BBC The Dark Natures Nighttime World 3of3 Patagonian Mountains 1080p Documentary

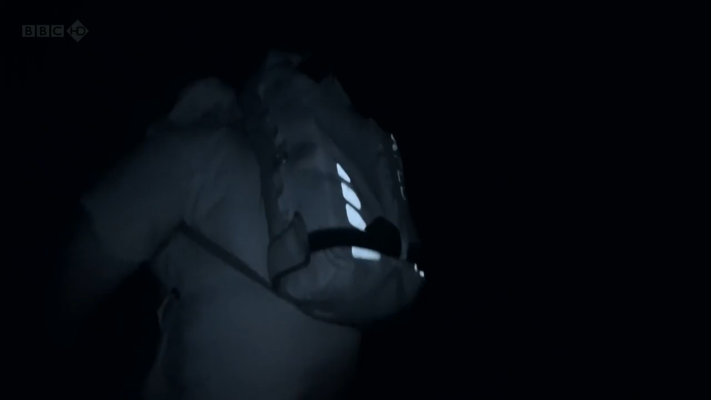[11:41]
There's definitely, definitely eye shine over there. It was just by that rock.
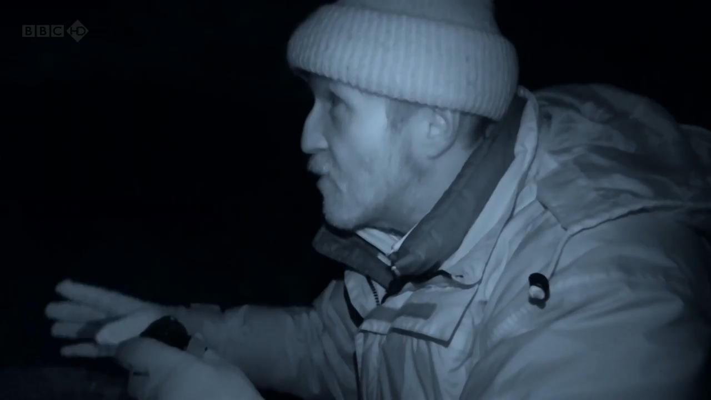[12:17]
It looked greenish, but it definitely wasn't a guanaco eye shine, and it was just over there.
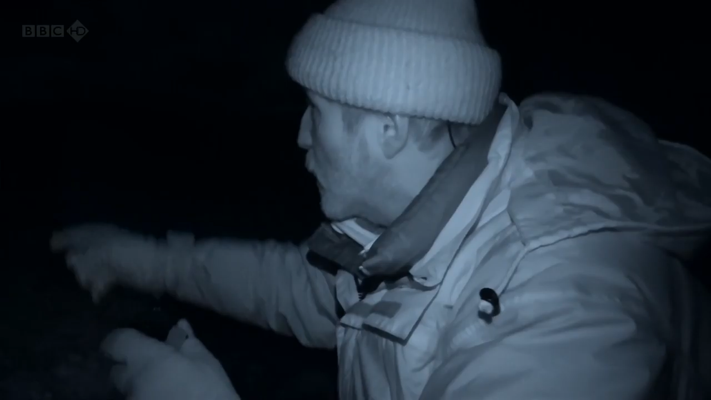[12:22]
If it is a puma, then I'm right on the top of this ridge.
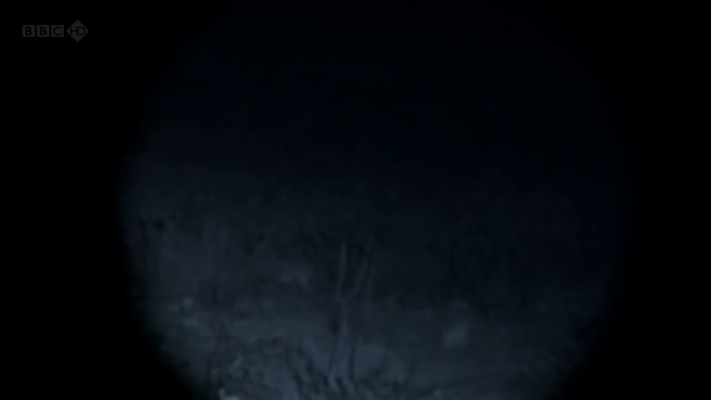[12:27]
I mean, it's obvious he'll go.
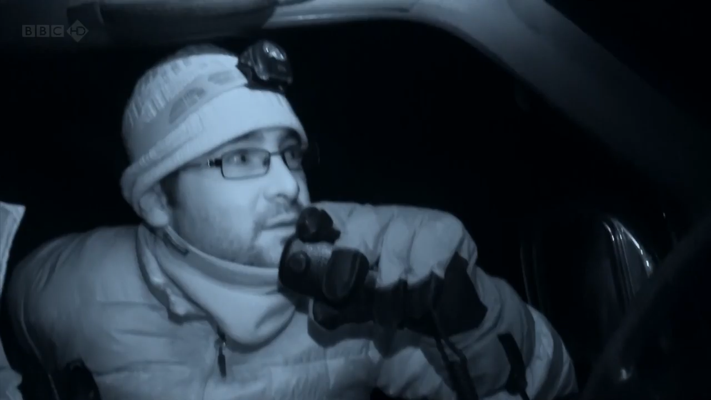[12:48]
southwest of you. Okay, perfect.
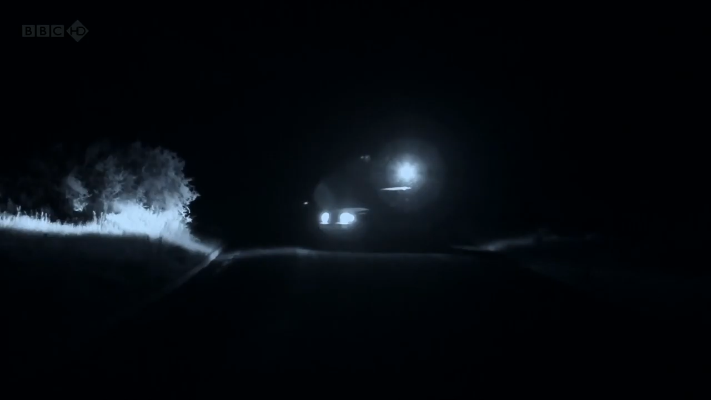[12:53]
Now Rodrigo must try to intercept the animal as it crosses the road.
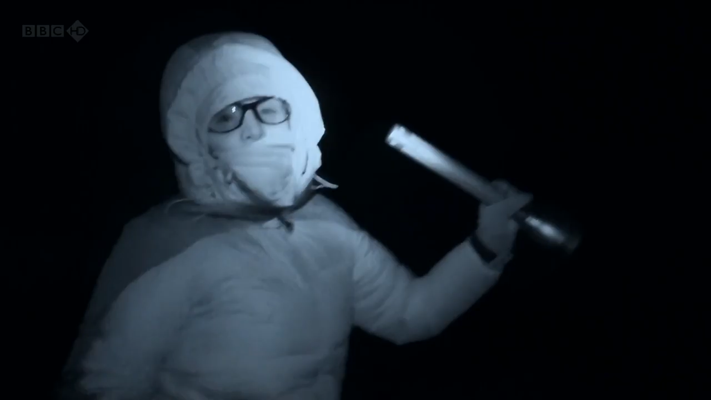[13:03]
Stop. Did you see something? The binoculars? Yeah, it's a puma, Cristina.
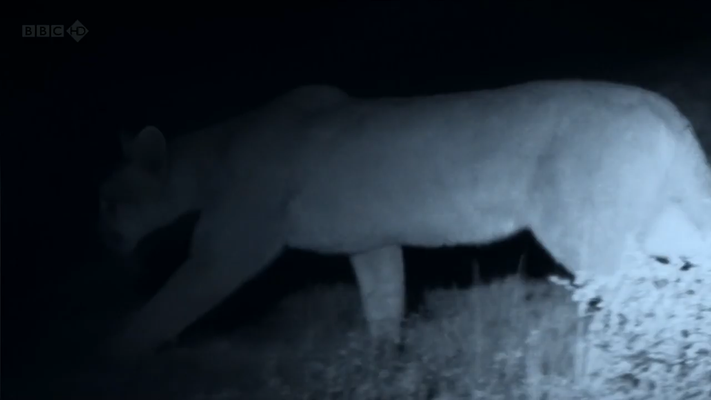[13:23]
Oh, yeah, we just spot the puma. Quick, it's just here.
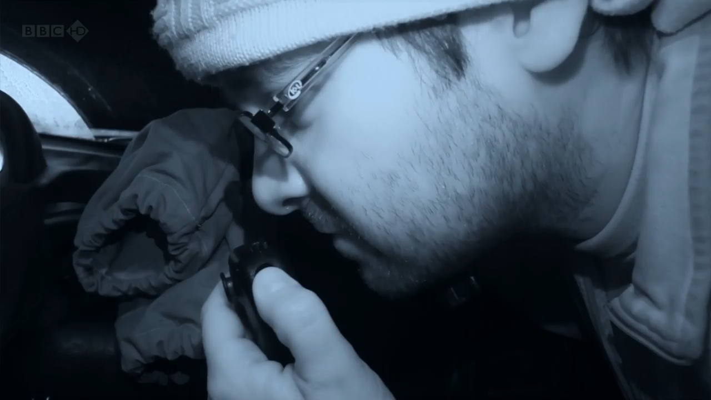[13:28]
Perfect. Okay, we're on our way. Let's go. Let's move on. Great news.
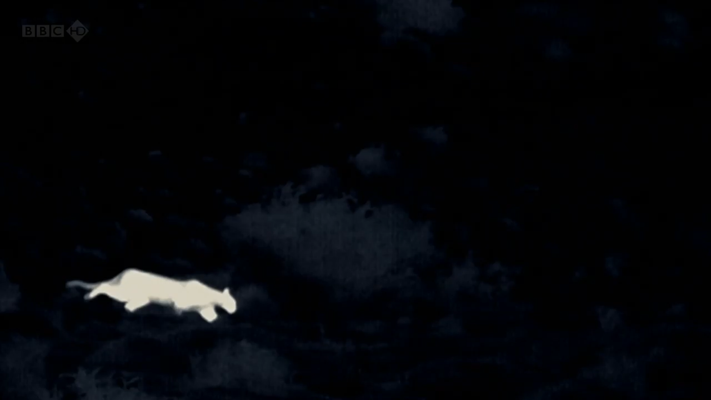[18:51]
Darkness here is almost total, yet the puma is utterly focused on its prey more than 30 meters away.
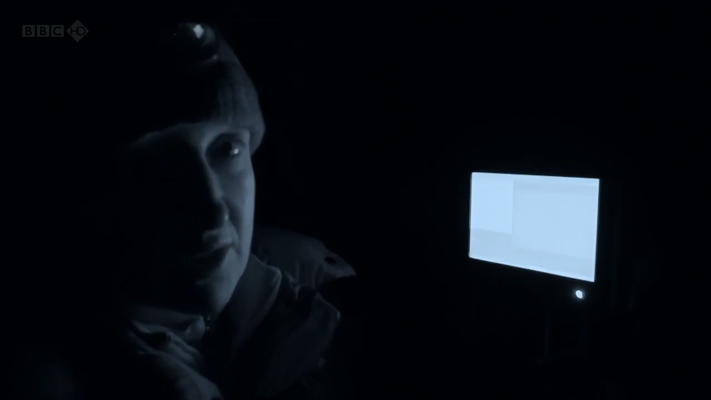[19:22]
Guanacos have a highly developed sense of hearing.
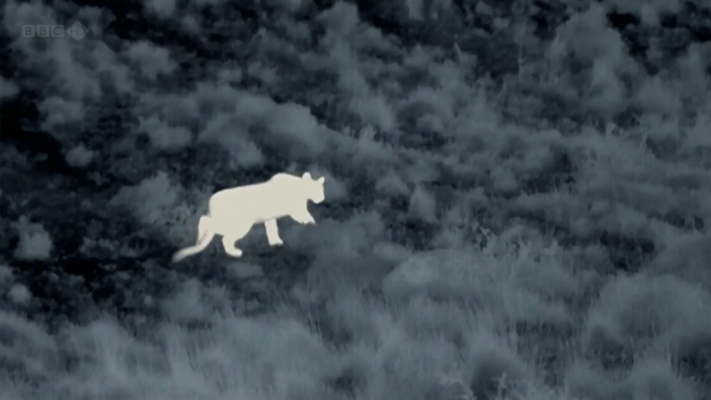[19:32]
The contest is so finely balanced that the puma must take the guanacos by surprise. It's in full hunt mode. It's an amazing sign.
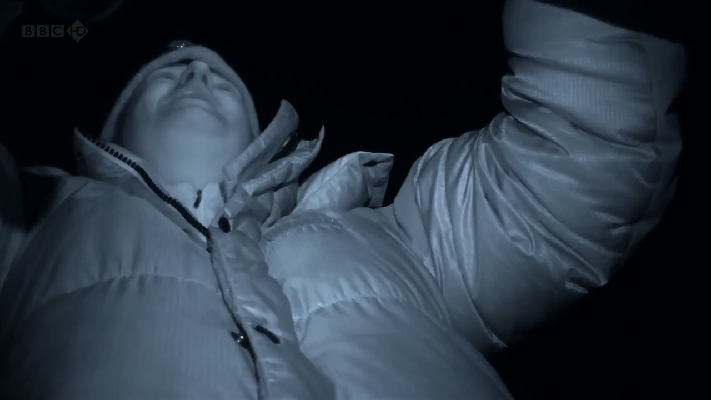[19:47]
Yeah, it's waiting for the moment, for the right moment, but any mistake and it's gone.
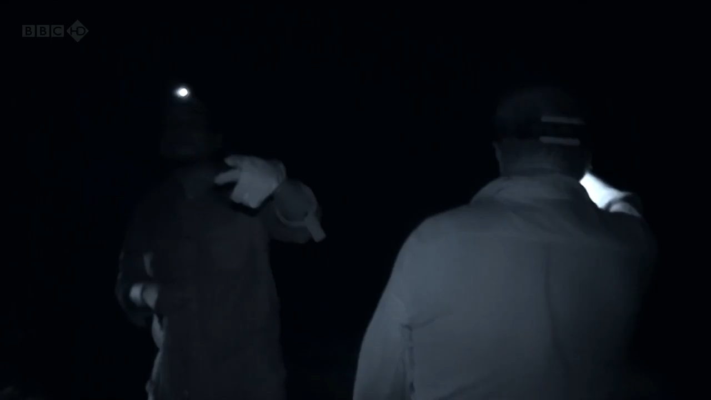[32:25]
Yeah, and another one flew behind you.
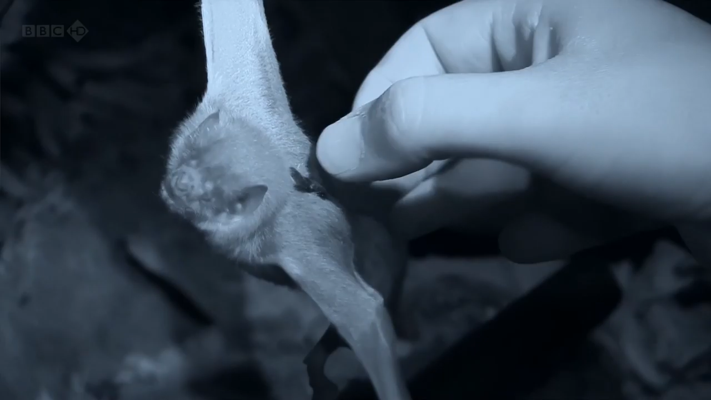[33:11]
George must now track the bat across the island before the transmitter drops off.
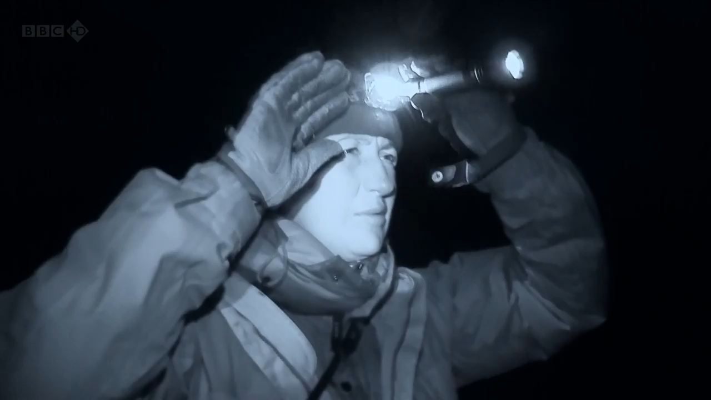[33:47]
Justine and Rodrigo are on the trail of Bryson's puma. Hey,
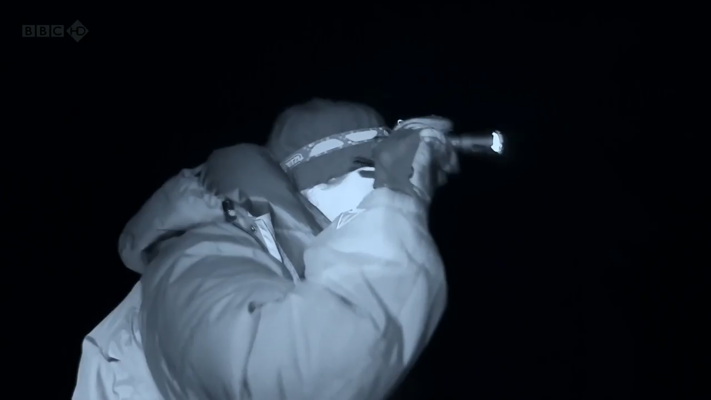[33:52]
hey. I suddenly see something coming. What's the puma?
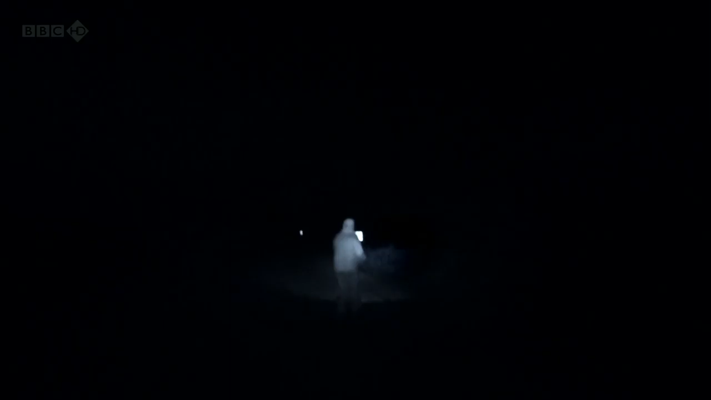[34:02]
Incredibly, the puma passes just meters in front of Rodrigo.
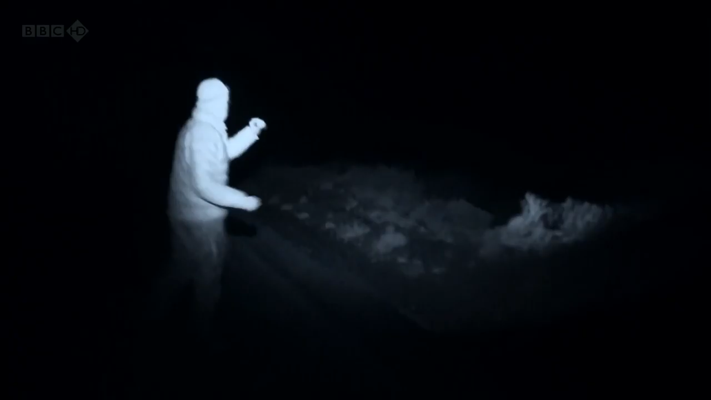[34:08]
I saw it. I saw it run across the road in front of you. Oh, that was extreme, actually.
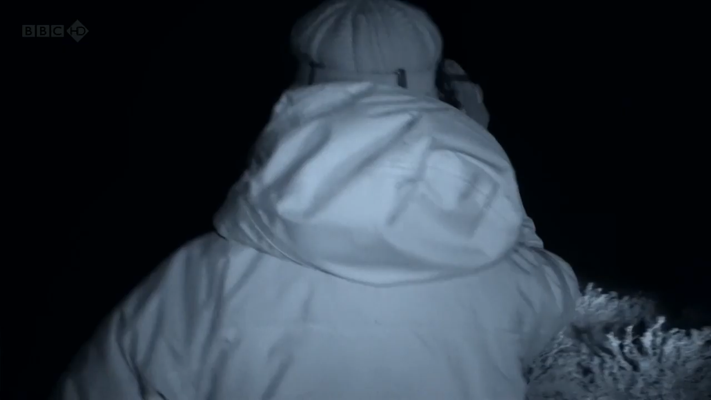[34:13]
I'm nervous now. I'm trembling. It was really, really near.